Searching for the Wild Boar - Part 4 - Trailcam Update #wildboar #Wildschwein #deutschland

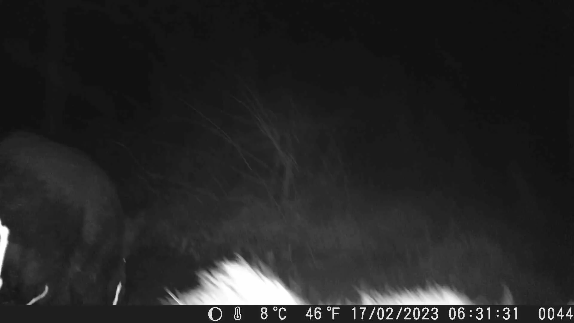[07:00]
We've got some sweaty boar wiping its
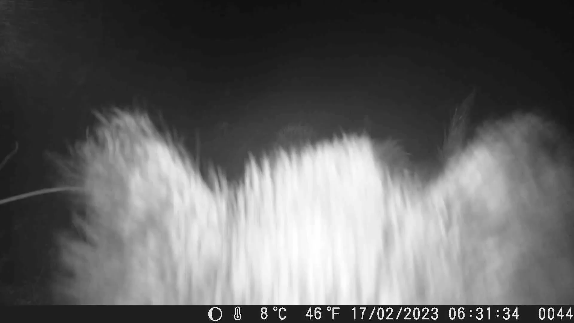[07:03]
body on the camera. That's why it's all loose. Look how saggy it is.
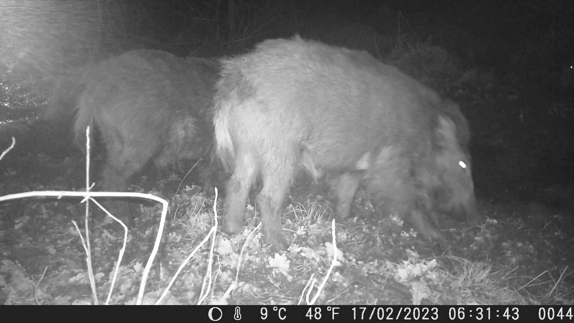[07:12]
There was a piece of wood behind it, but it's obviously removed it. Okay, here we go, let's have a look.
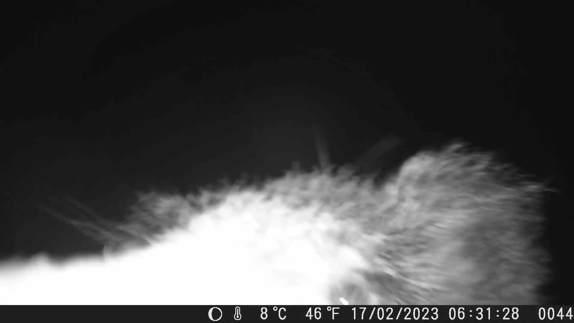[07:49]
That's probably where all the mud came from. Oh, he's big.
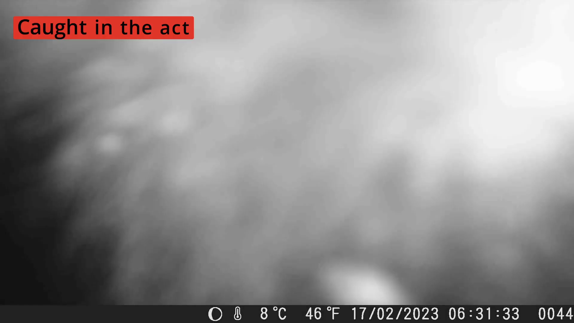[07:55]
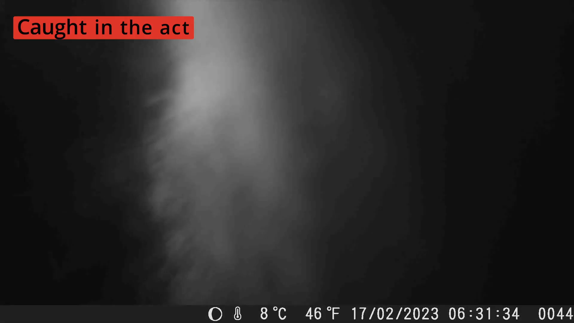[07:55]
Or she. Can't tell from here. That looks like a male. Oh, we can check when we get back.